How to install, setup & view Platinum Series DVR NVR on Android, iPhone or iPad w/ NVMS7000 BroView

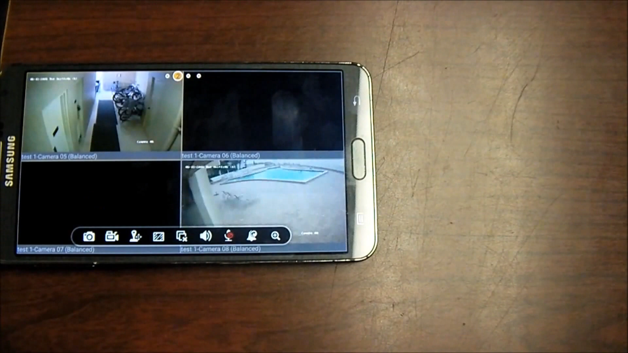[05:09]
and again I would swipe again for the next four in the next four depending on the size of your DVR so that's pretty much the simplicity of live view on my system the next thing I can do is I can take this
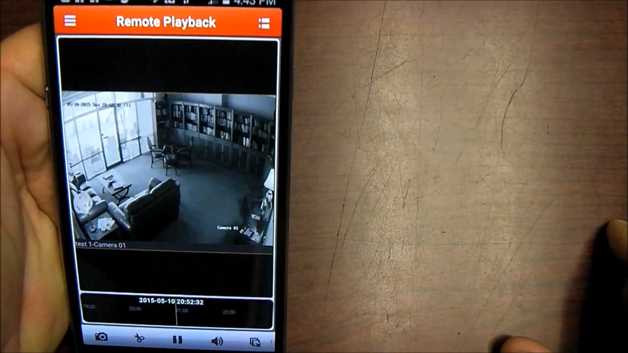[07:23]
that's when it went from color to black and white it must have gotten dark and that changed the
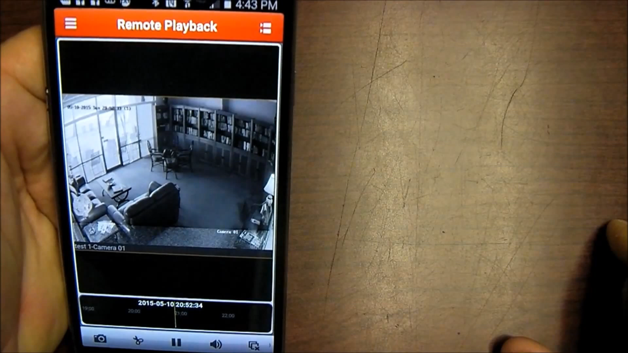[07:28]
video setting which made it create an image down here I can also drag along and
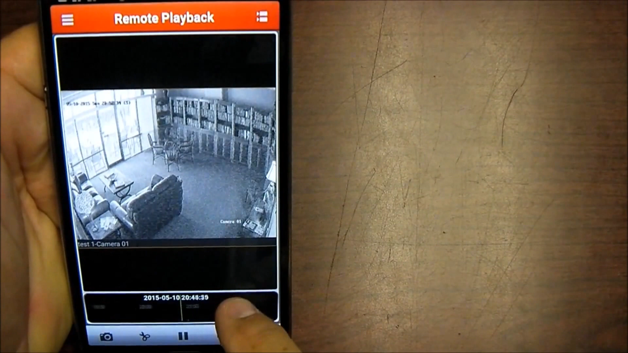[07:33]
look for different times and playback video from other times just by dragging the
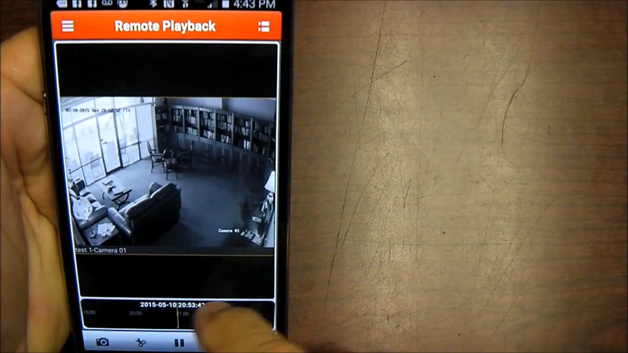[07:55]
time and when I'm all done with that I can simply go back to my previous and always remember to log out of your video when you're all done back out of it log out confirm